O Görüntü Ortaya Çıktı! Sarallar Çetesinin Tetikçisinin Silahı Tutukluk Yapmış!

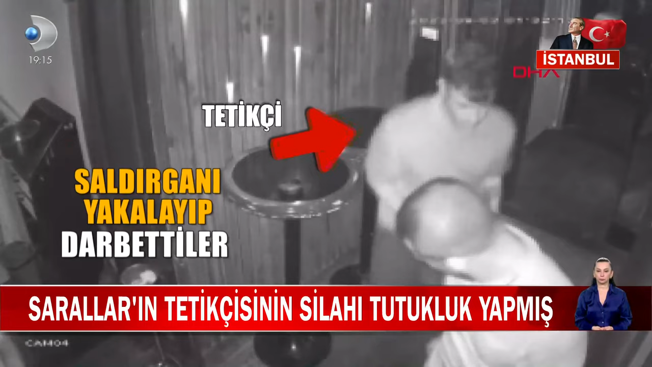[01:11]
Silah tutukluk yapınca Sezai Gülmez kurtuldu. Adamlarıysa tetikçiyi kaçamadan yakalayıp darp etti.